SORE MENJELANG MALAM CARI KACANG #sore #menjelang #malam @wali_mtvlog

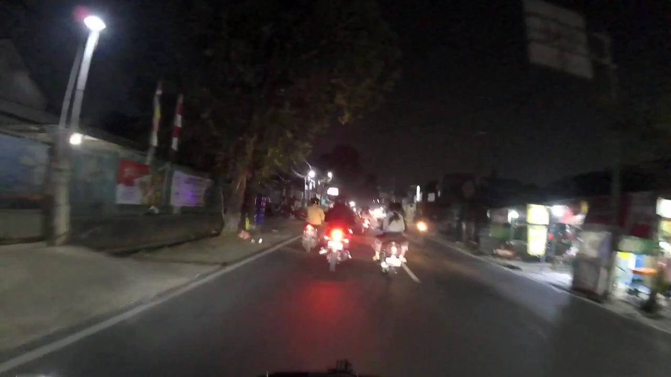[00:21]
Oke, teman-teman, nih aku NR lagi ya. Naik ride ya, perjalanan di malam hari ya. Ya belum malam nih, kalau ini mah ya masih sore nih. Baru jam 7 ya, jam 7 sore. Nah ini dimana-mana macet ya.
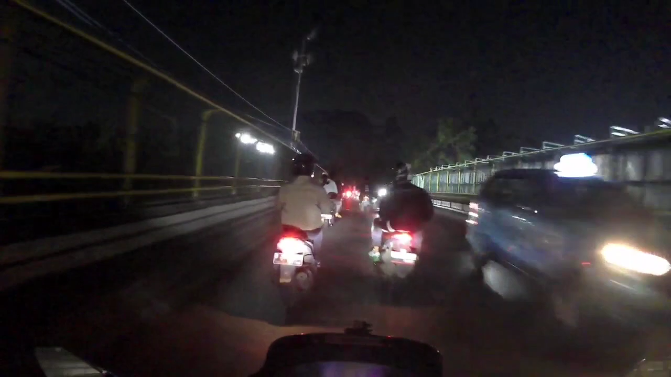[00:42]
Sekarang dimana-mana macet, baik di jalan kampung maupun di jalan-jalan protokol ya. Karena sekarang banyak akses tol ya, banyak akses tol. Oke. Banyak akses tol yang langsung bisa keluar ataupun masuk melalui
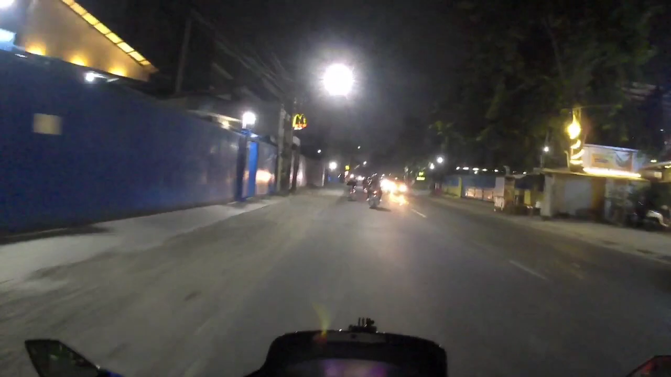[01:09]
Nah jadi ya ada positif dan negatifnya ya tentunya teman-teman. Positifnya jalanlah jadi lebih cepat ya kalau mau menuju arah pintu tol gitu. Tapi negatifnya ya jadi macet gitu di jalan perkampungannya.
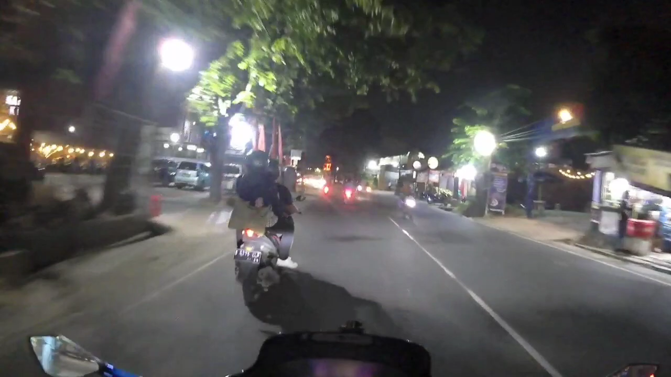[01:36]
Namun biasanya di waktu-waktu tertentu sih ya macetnya, biasanya kita pada saat hari kerja tuh ya kan, yang memang aksesnya melalui jalan tol. Oke, jangan ada macet, ada macet gitu. Nggak ada bergelombang juga ya.
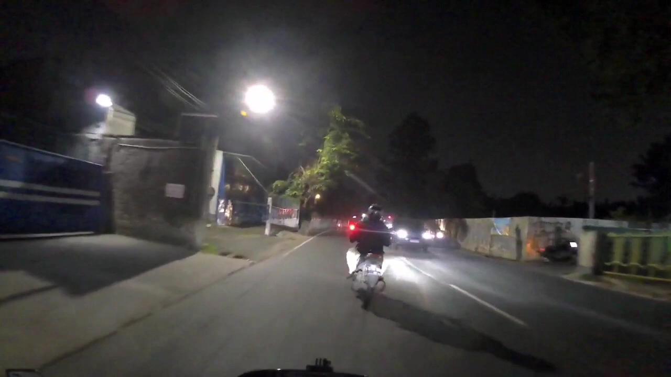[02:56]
di malam kurang 2 menit udah ajang isya nih di wilayah Tangerang ya temen ya. Lampu merah kalau ambil ke kanan ke arah gondrong teman-teman ya, ke arah gondrong petir kalau ke kanan dulu.
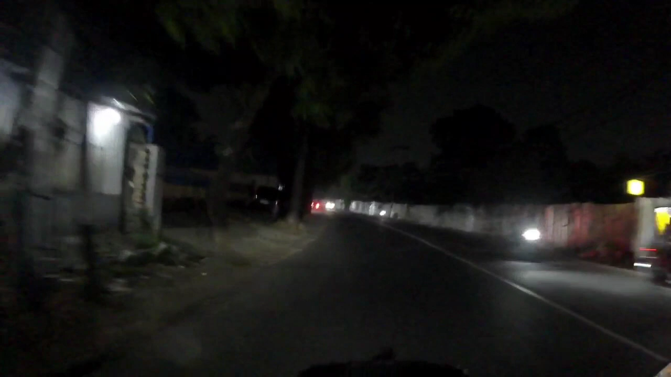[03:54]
Kalau di sini sepi nih, ramainya dekat-dekat lampu merah. Perempatan ya, perempatan lampu merah.
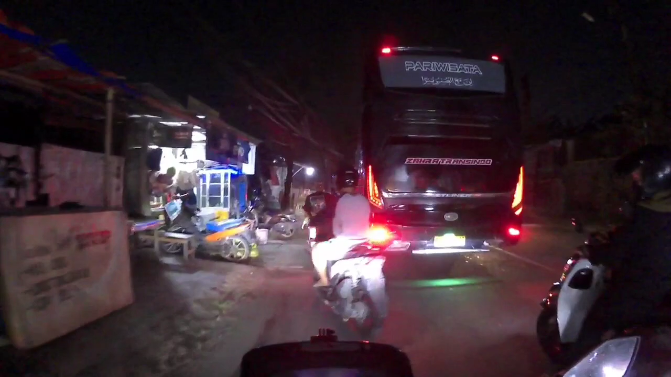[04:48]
Oke, bis sekarang gede-gede banget nih, keren-keren tampilannya.
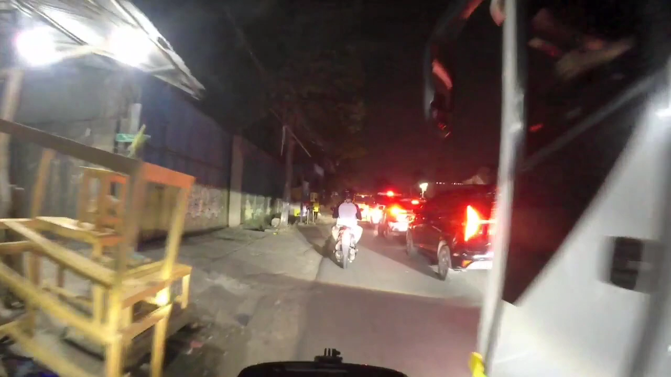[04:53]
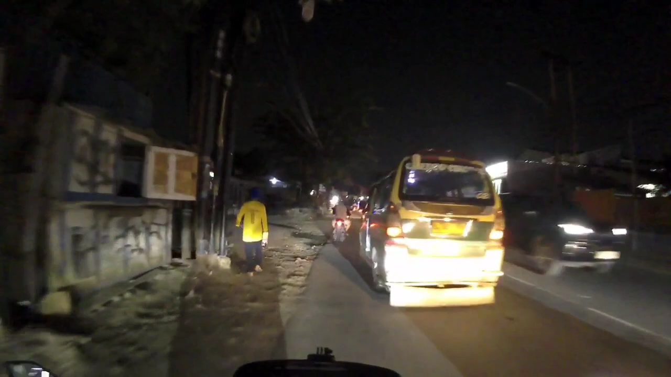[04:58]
Bagus-bagus mebel loh.
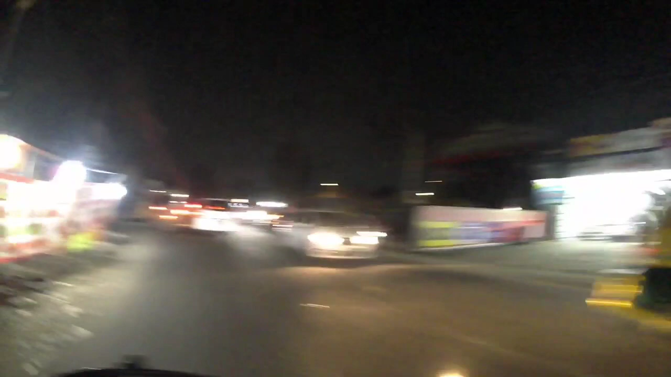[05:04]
Oke teman-teman, ini suasana sore menjelang malam ya nih.
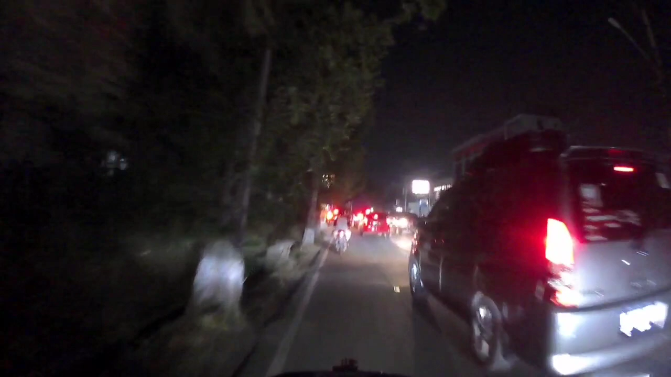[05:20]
Sekarang jam 7 ya. Masih di Jalan Kiai Haji Hasyim Asy'ari teman-teman. Ini kondisi sore menjelang malam jam 7 ya. Ramai banget. Karena nih apa ya, hari kerja ya.
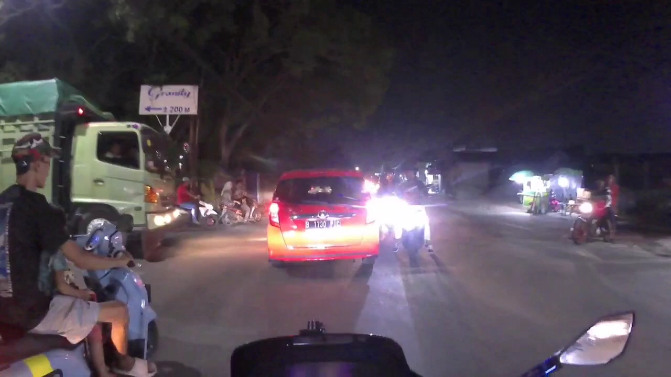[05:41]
Jadi masih banyak yang pada baru balik gawe ya, pulang kerja, jam-jamnya orang pulang kerja. Ditambah lagi besok kan tanggal merah teman-teman ya, tanggal merah hari apa ya, hari libur nasional tuh tanggal 9 Mei ya.
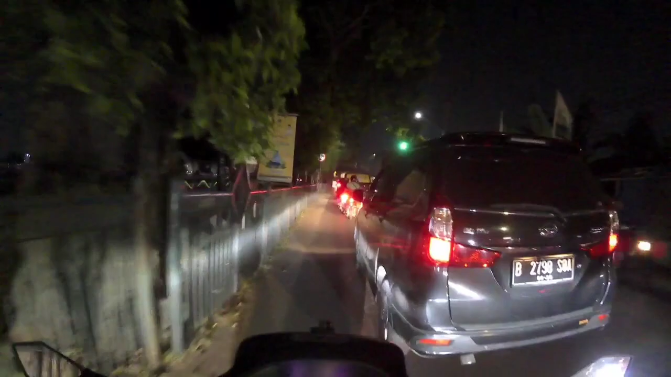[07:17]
Nah di sini nih jalanan dua arah teman-teman ya, di Jalan Kiai Haji Hasyim Asy'ari ini kan dua arah nih
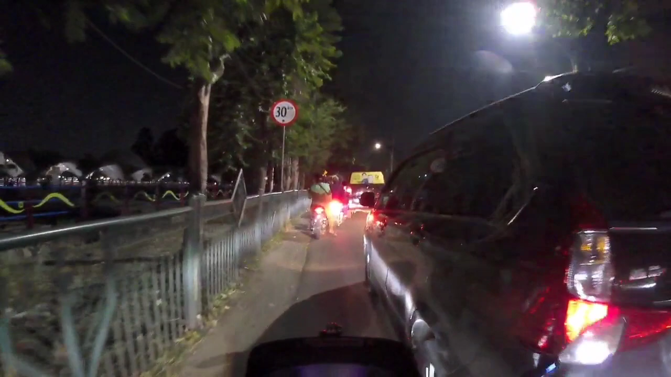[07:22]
jalannya.
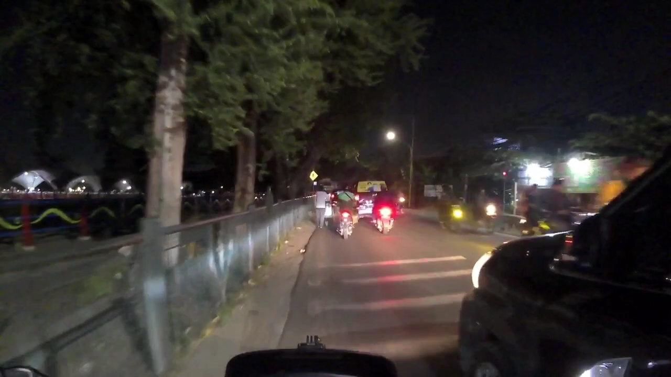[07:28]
Sebenarnya ya nggak terlalu lebar ya, jadi rawan macet kalau lagi pas padat kendaraannya.
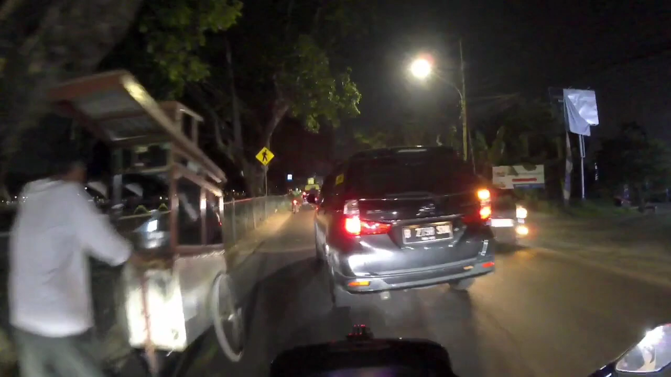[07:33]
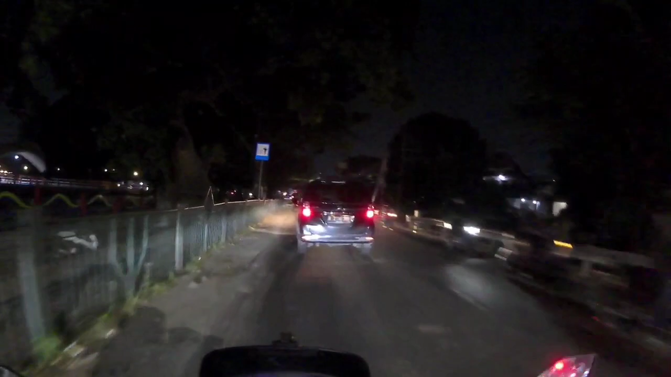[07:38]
Kurang lebih nih lebar jalan sekitar 8 meter ya untuk dua arah nih. Jadi kalau lagi pas padat kendaraan ya macet. Kurang lebih lebarnya 8 meter nih untuk jalannya nih.
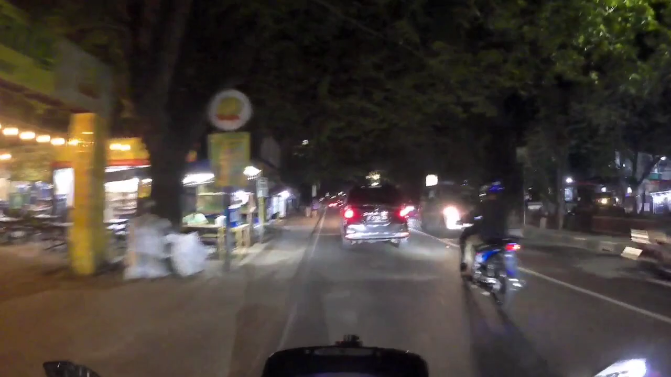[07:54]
Melebar dan menyempit sih. Ada yang sampai 10 meter di ujung ya.
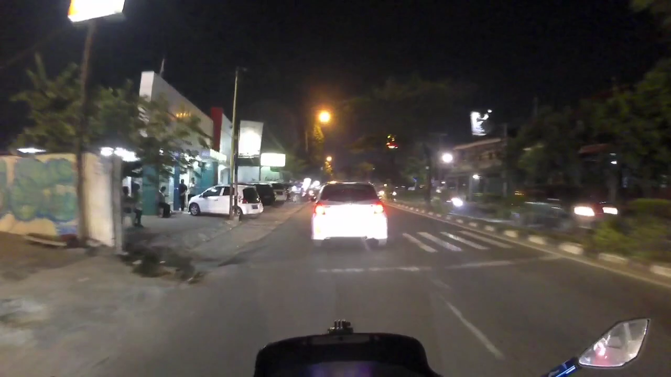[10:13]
ya, aku mau sedikit mendahului mobil ini nih. Nggak enak banget di belakang dia nih, ngebul. Oke, baiklah teman-teman nih, mobil mau ke mana nih?
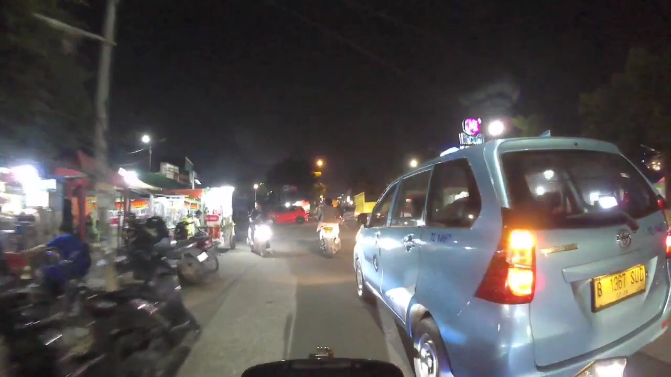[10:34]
Dengan sen kiri dia. Ya, baiklah teman-teman, sejauh ini ya. Tadi aku belum opening teman-teman ya.
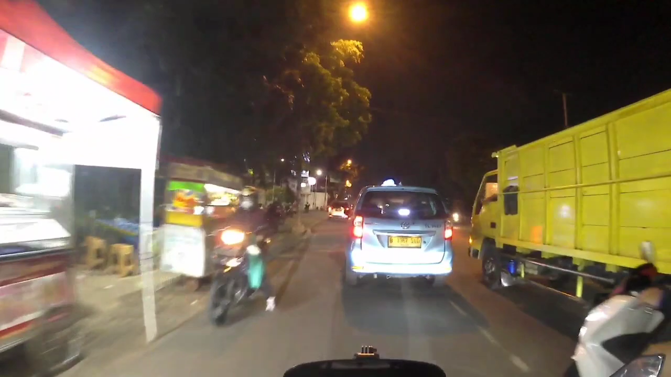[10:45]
Belum opening, gimana kabarnya teman-teman semua? Mudah-mudahan dalam keadaan sehat selalu teman-teman ya.
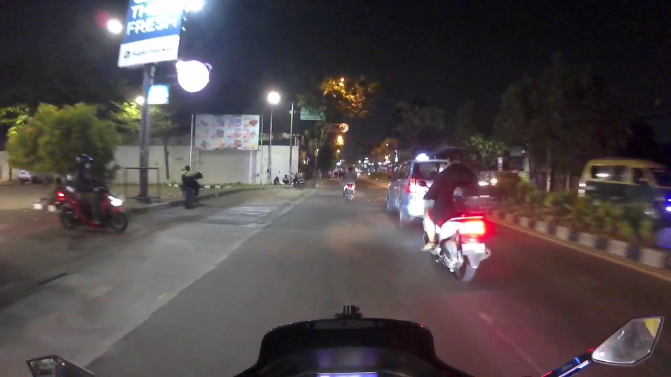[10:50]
Dalam keadaan sehat selalu, dimudahkan dalam segala urusannya, diberikan rezeki yang melimpah barokah. Yang sakit cepat diberikan kesembuhan oleh Allah Taala.
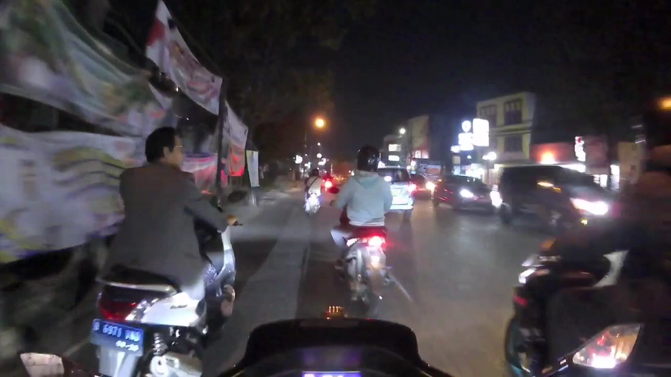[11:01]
Amin ya rabbal alamin. Oh, nah ini kondisi keramaian jalan di Jalan Jaya di Hasyim Asyari teman-teman ya. Jam 7 sore menjelang malam. Nah, di depan aku mau belok kiri teman-teman.